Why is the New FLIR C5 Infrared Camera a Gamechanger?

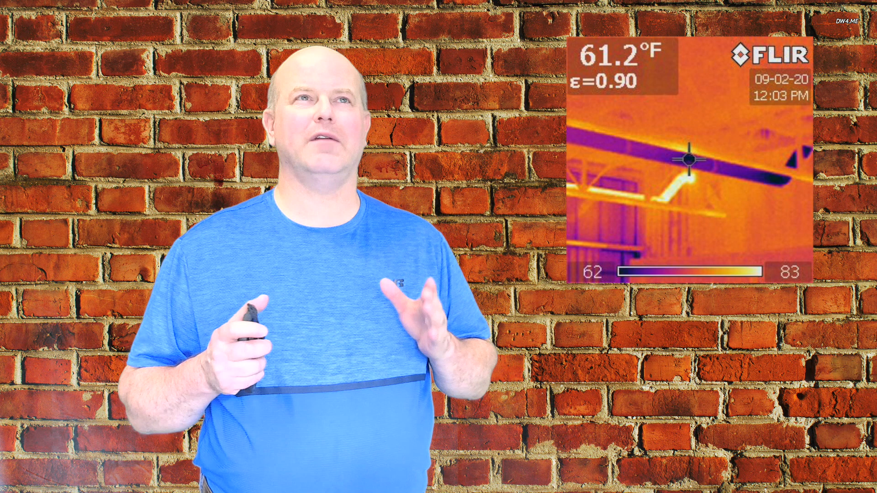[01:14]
On screen: spot 61.2°F
So it was 19,600 pixels of temperature measurement and it was $6,000. So now we have a camera under $700 that has the same resolution as this.
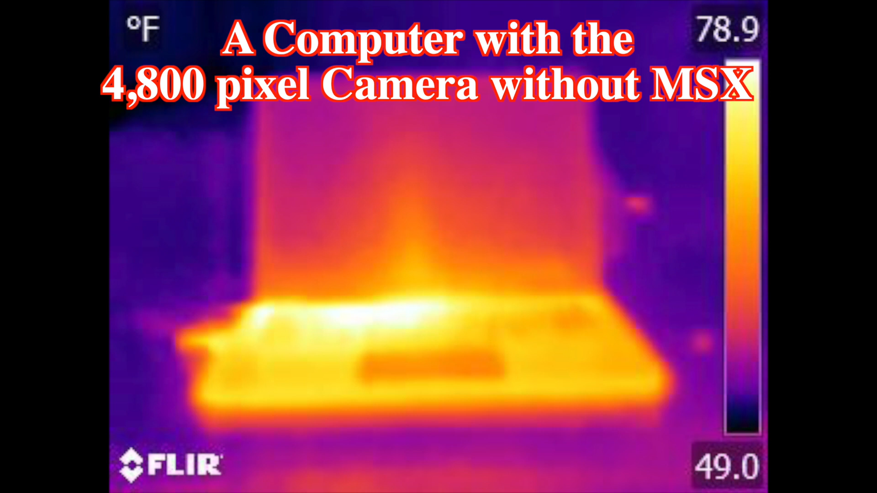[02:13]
On screen: scale top 78.9°F, scale bottom 49.0°F
If you notice, you can see a lot more with the 19,000 pixel image compared to the 4,800 pixel image.
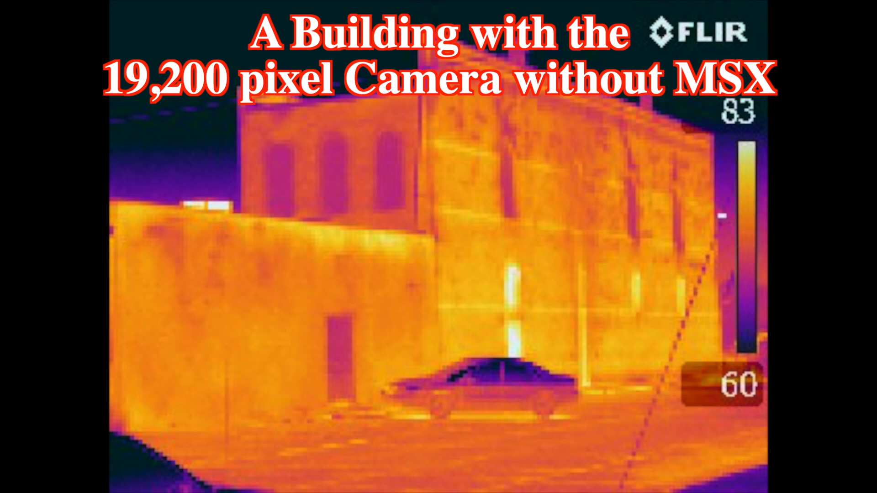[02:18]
That's extremely beneficial when we are
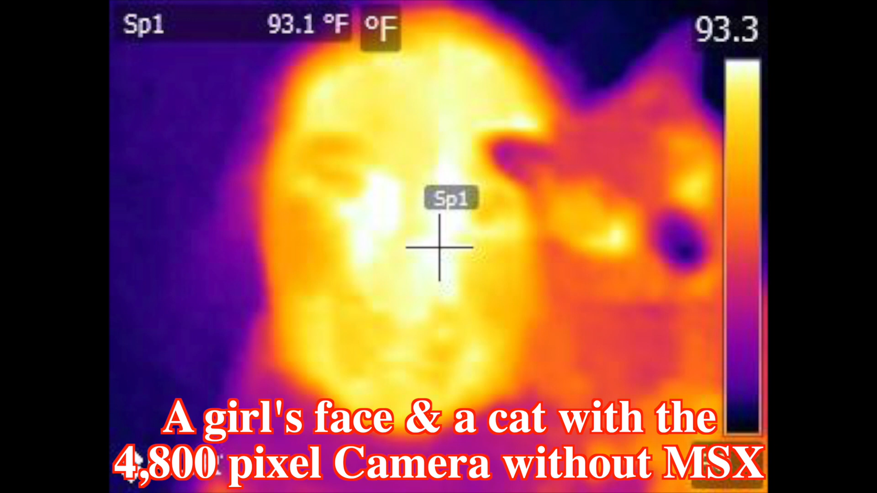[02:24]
On screen: spot 93.1°F
looking at temperature measurements and being able to identify problems such
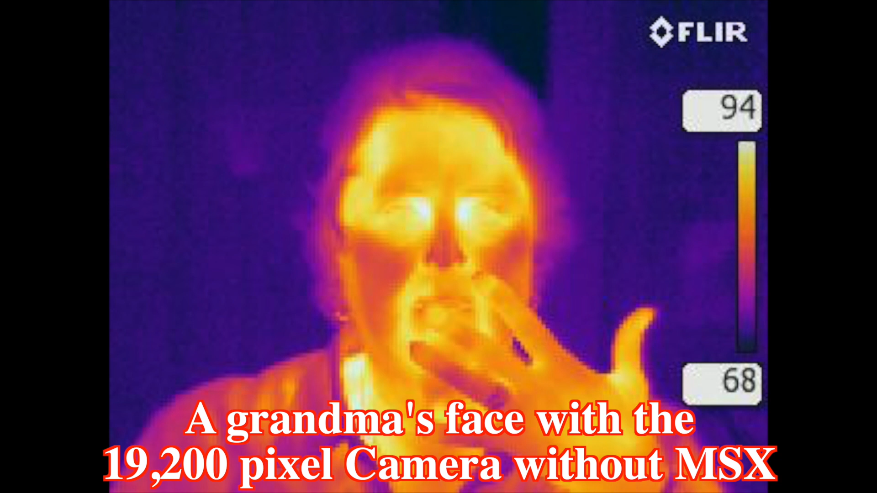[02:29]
as electrical and small building defects
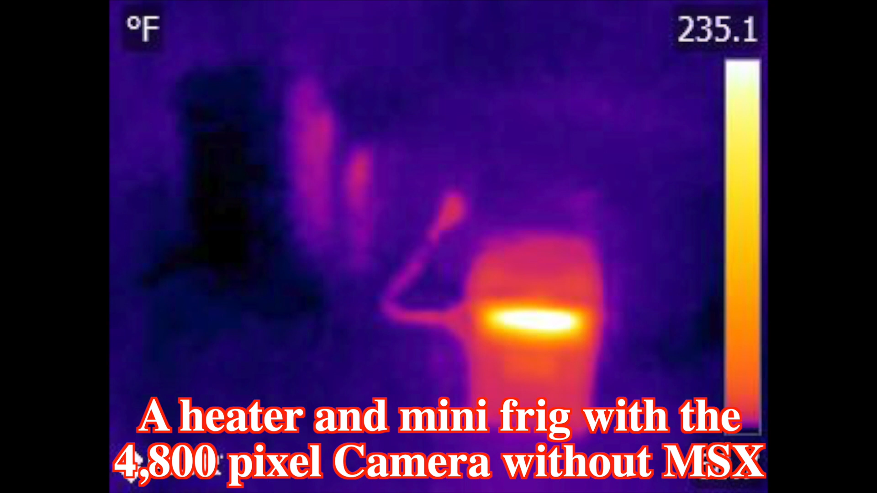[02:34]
On screen: scale top 235.1°F
or small mechanical defects from further away.
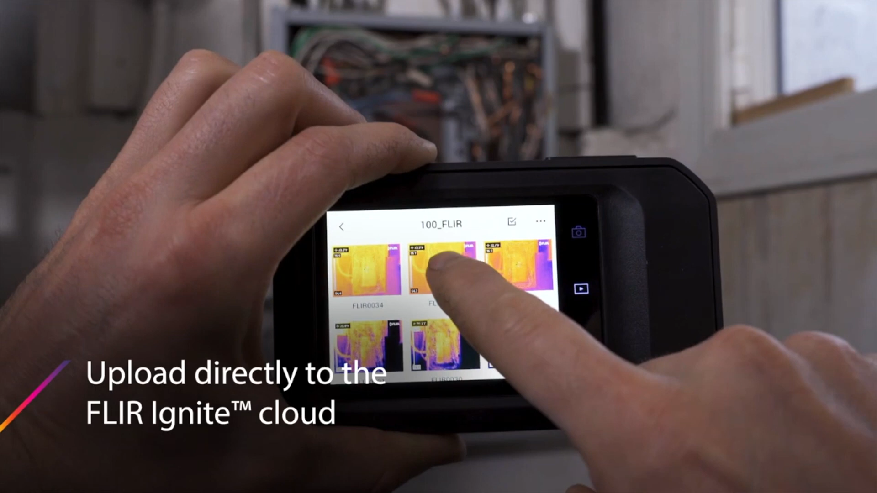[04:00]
the third thing that really makes this camera beneficial is the fact that they now have a cloud storage
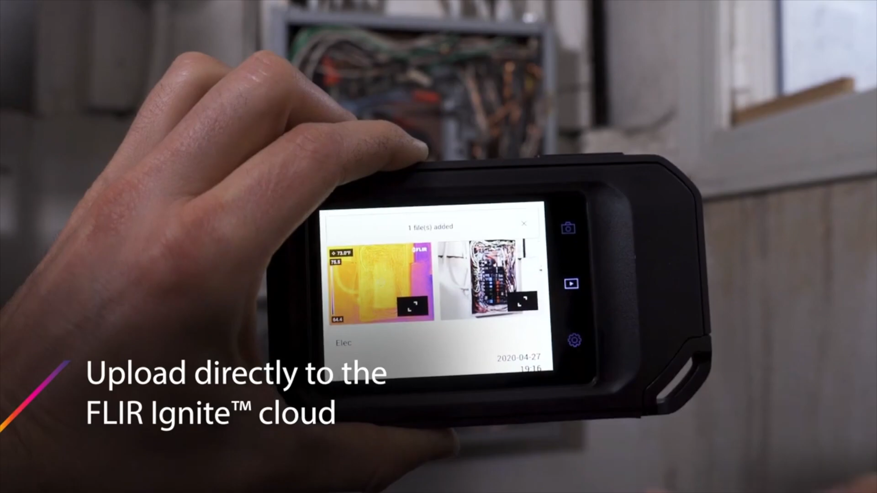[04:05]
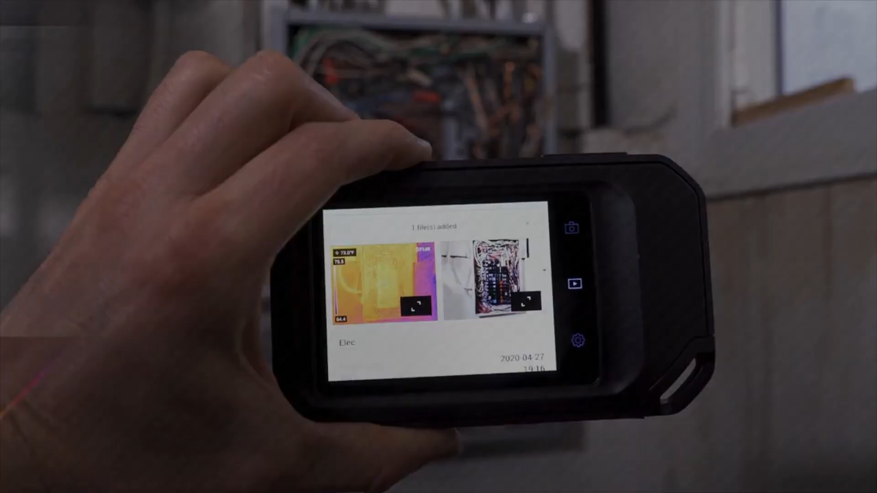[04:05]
through the FLIR Ignite website that you can upload these cameras by having a Wi-Fi connection.